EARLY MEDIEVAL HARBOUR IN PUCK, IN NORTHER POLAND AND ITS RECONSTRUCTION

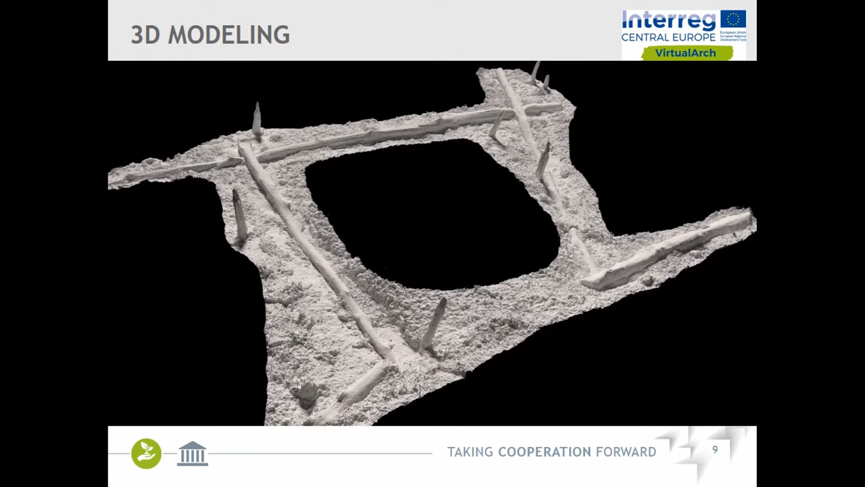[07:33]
the visibility was like 12 meters. Now when we have three meters, we are happy.
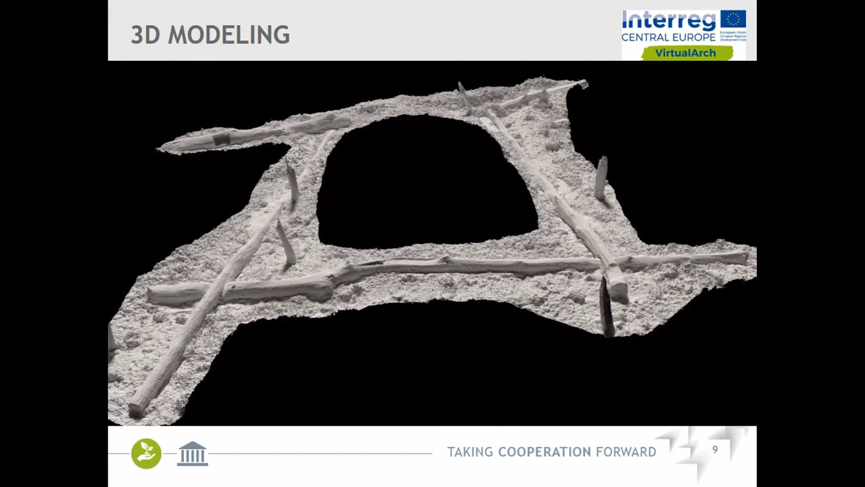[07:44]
And the problem is the vegetation, which overgrow the structure.
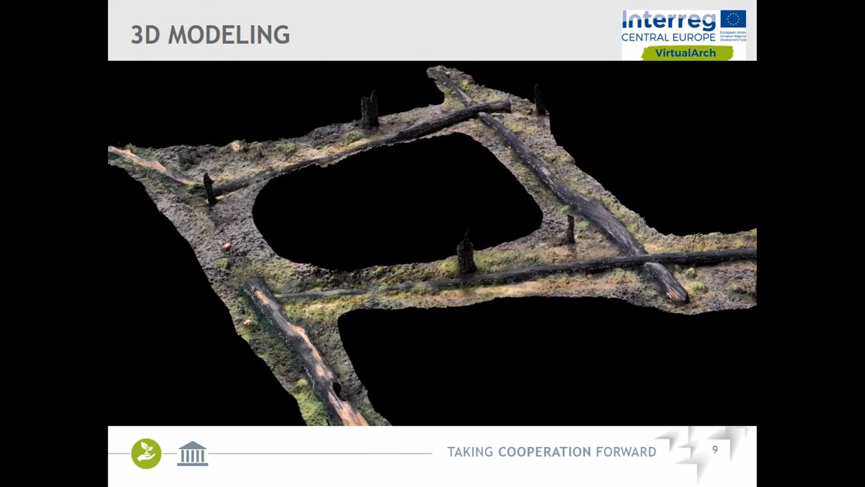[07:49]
So we start work in April, and it was the first heat wave of this summer. And as we work, day by day, we could see the vegetation was sort of growing.
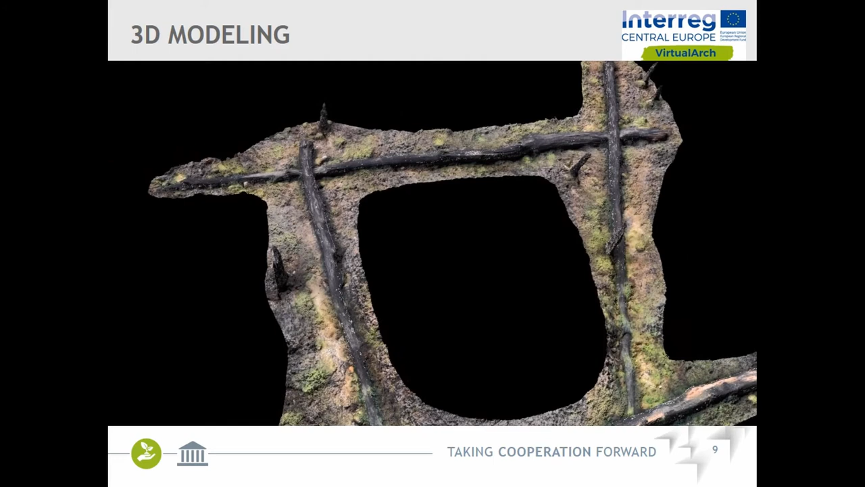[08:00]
It was growing even on equipment, which we left overnight under the water.
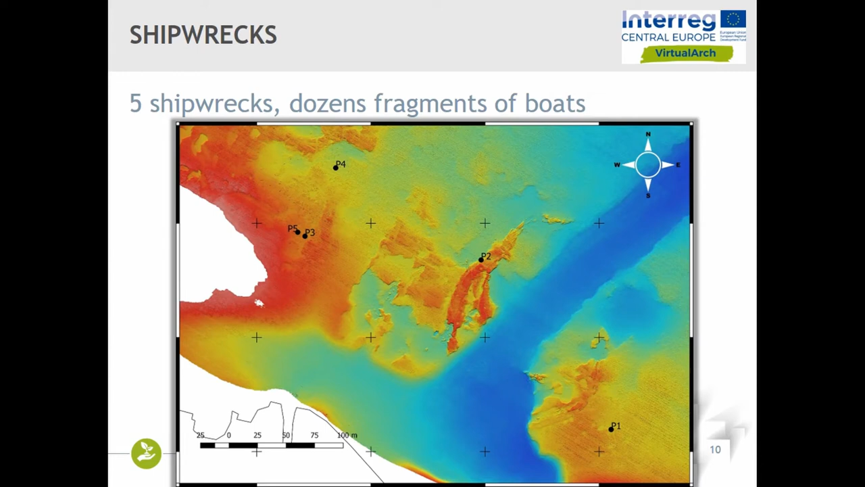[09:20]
And so, again, there is not any pattern how they appeared. Just briefly, this is the first one which was found from the 14th century.
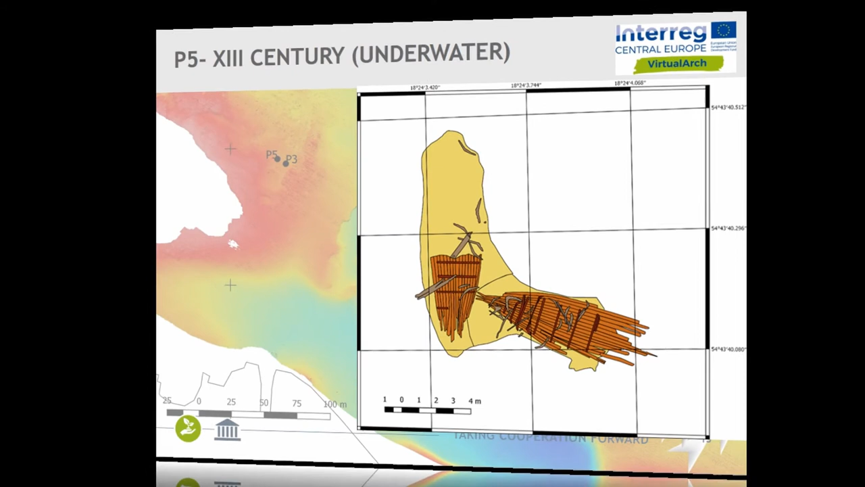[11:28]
This is a small dugout. What's interesting is the chronology. In the 8th century, we're moving to earlier stuff, we also find artifacts from the migration period on the site. I mean, it seems that deeper in the peak, the really interesting things might
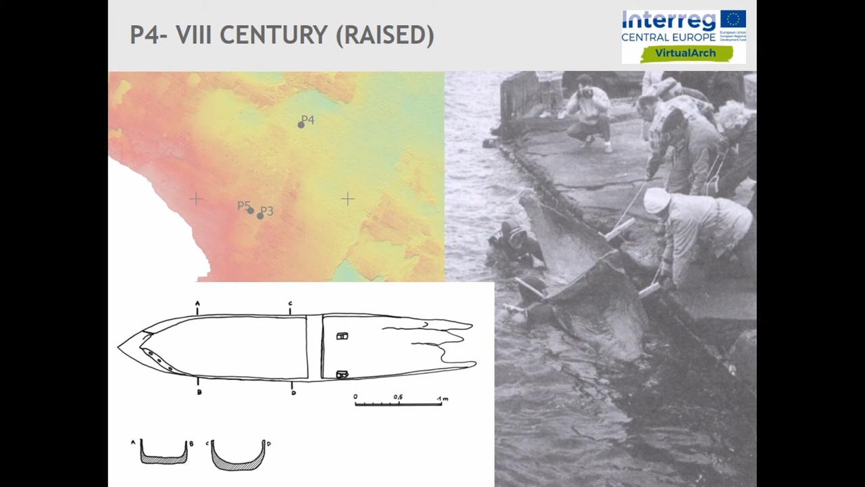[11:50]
sit or wait to be discovered. Also, it doesn't look spectacular, the timbers,